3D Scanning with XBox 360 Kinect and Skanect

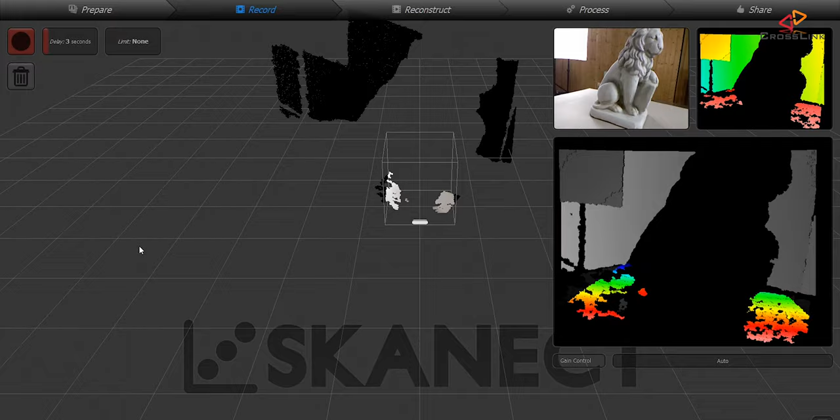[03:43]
comes into the frame and then you need to move it back a little bit and bring
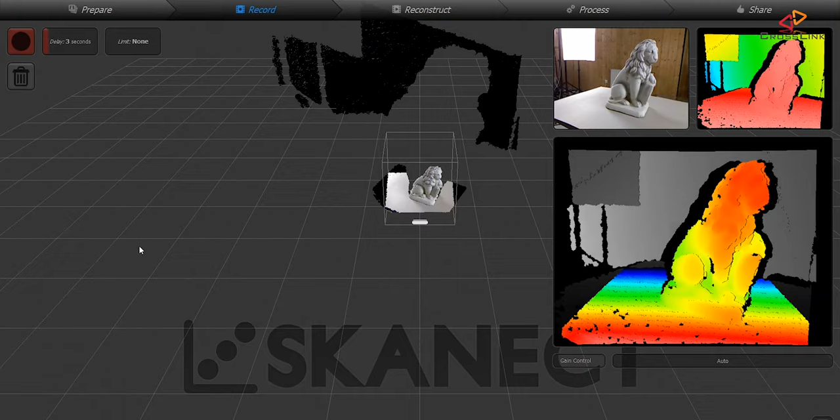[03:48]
the object basically in the green area and once we're ready we can hit the
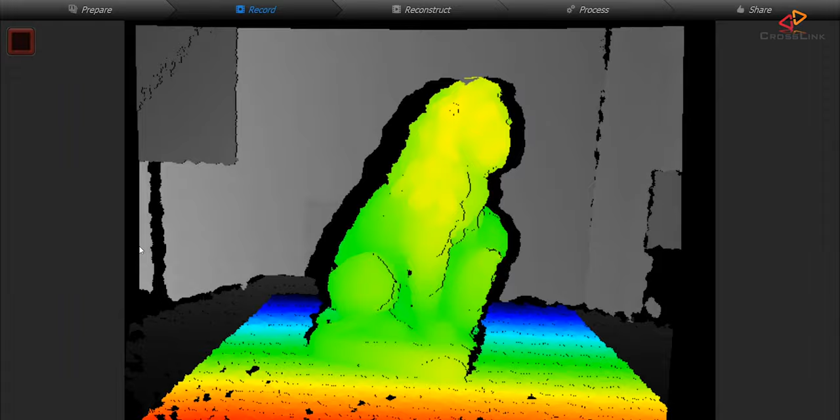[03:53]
space bar and it's going to switch over to the 3d view in full screen
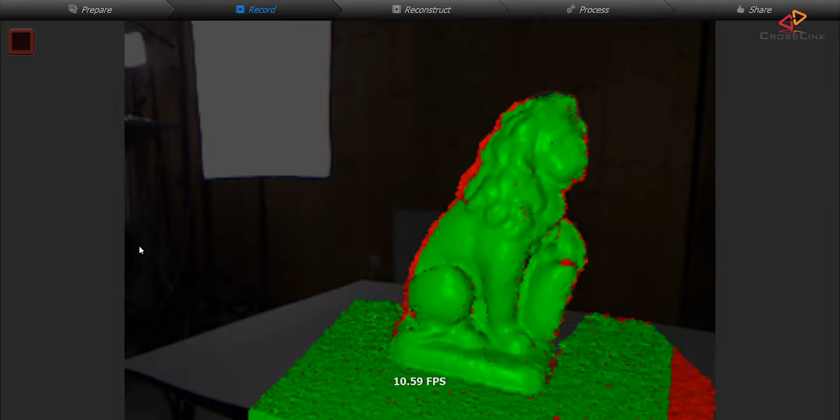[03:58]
mode and I'm going to start circling around the object using the sensor now and I'm
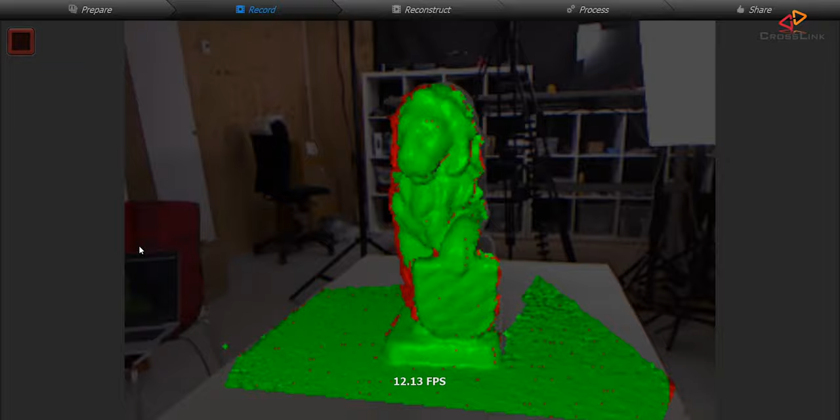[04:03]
speeding up the process now for you so you don't have to wait so long.
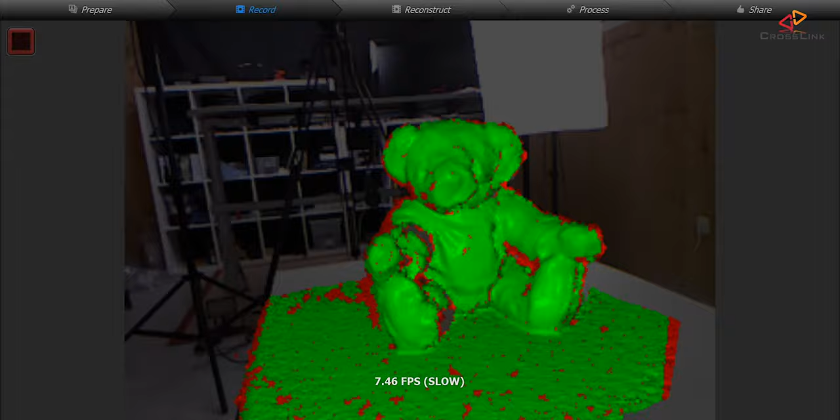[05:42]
Continuing with the teddy bear I had no issues whatsoever so that went pretty well and also
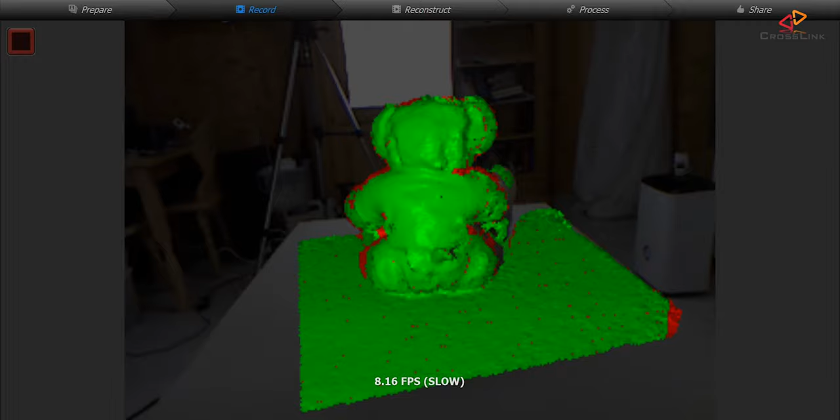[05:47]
when I edited later in the software it was pretty easy for me to cut off
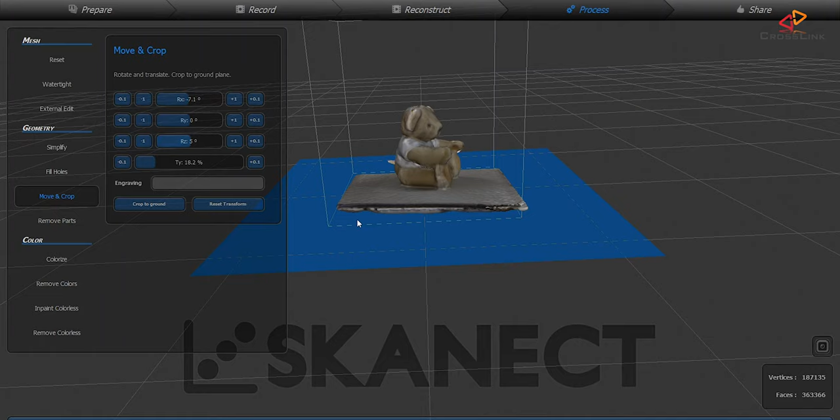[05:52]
the table from this object getting it into a nice shape
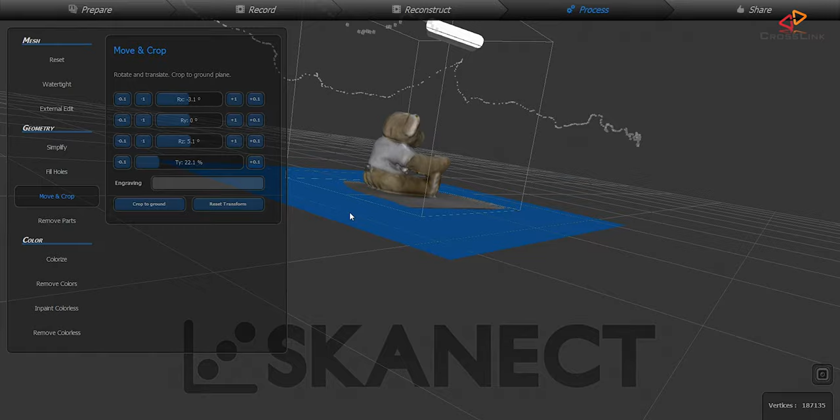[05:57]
and also you can see that the quality seems to be pretty nice.
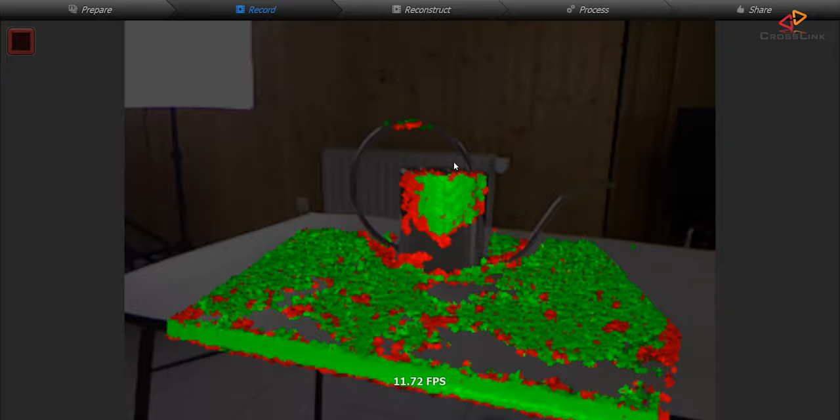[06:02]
Now coming to the watering pot and also the glass I had the issue that I simply
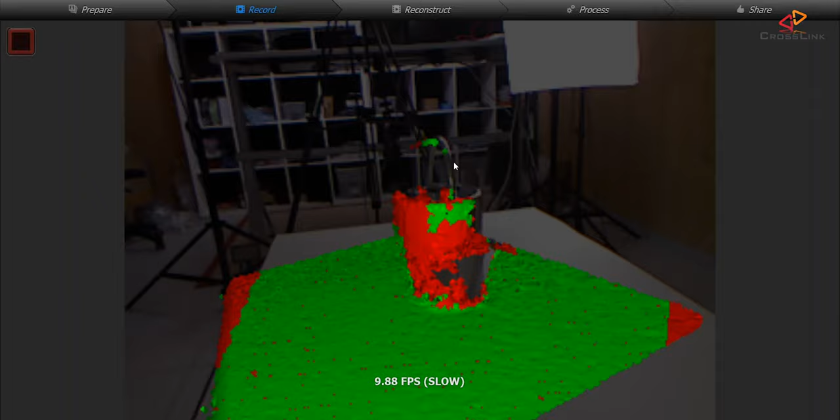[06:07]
had to stop the scanning process at some point because the software just didn't know
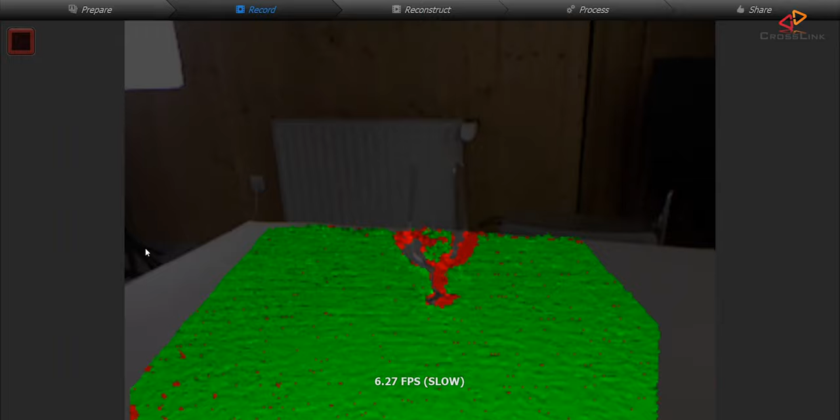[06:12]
anymore where the object is and where I actually moved the camera
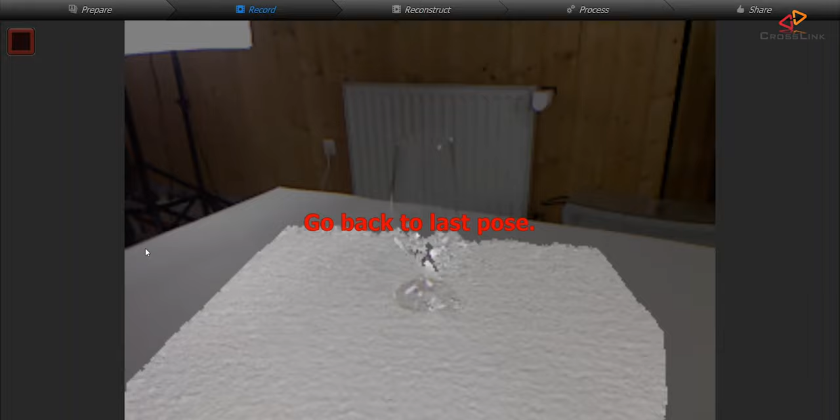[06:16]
so these two objects I really had to cancel because of tracking issues.
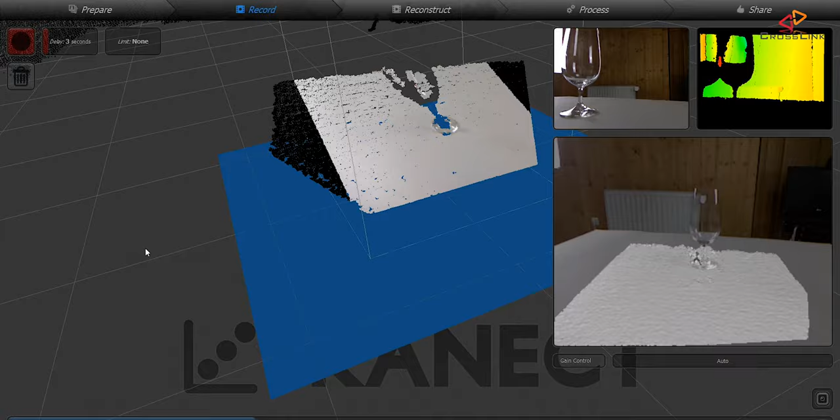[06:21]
Now the same applies to the two printed objects because of the
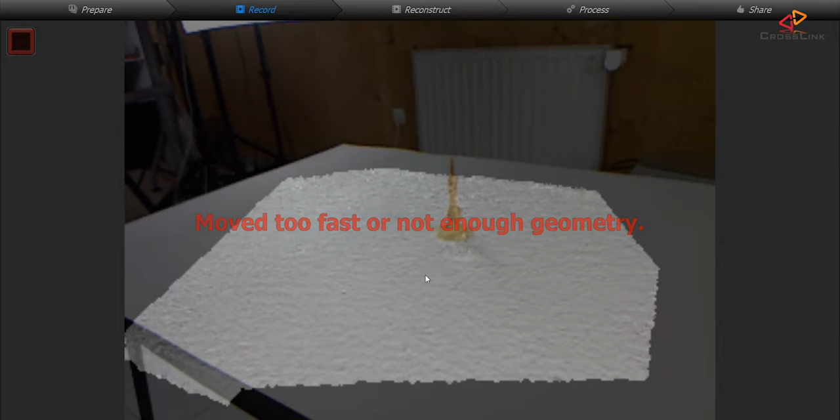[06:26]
small size of the object these couldn't be tracked anymore very
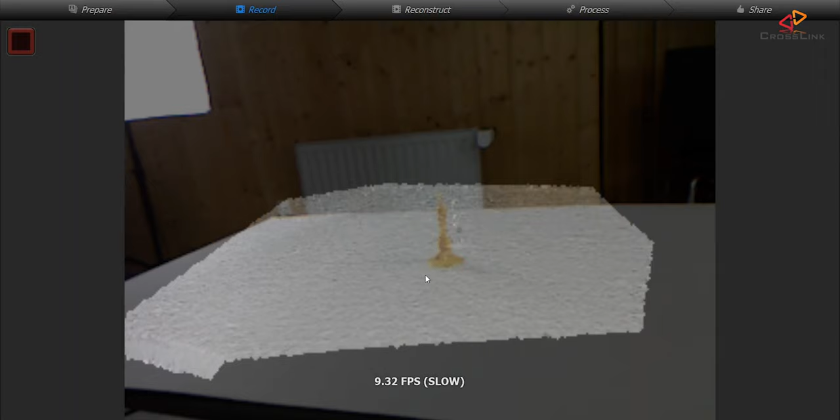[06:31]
early in the process so I had also to stop scanning those objects so the only
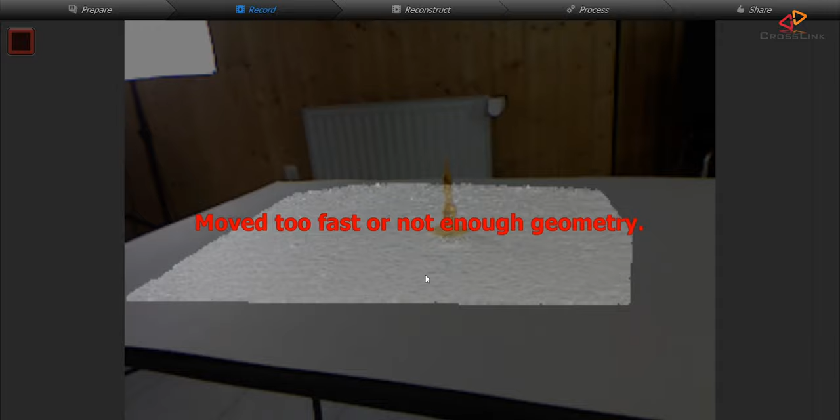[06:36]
thing left to really analyze is the lion statue and also the teddy bear unfortunately.
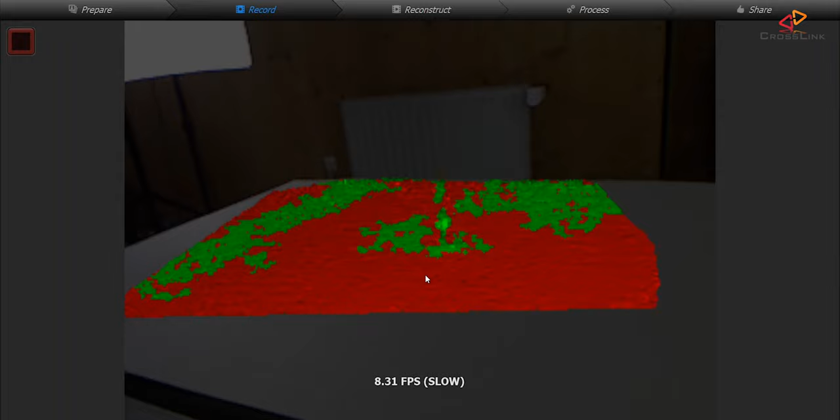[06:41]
So let's finally have a look at the STL files that have exported from ScanAct.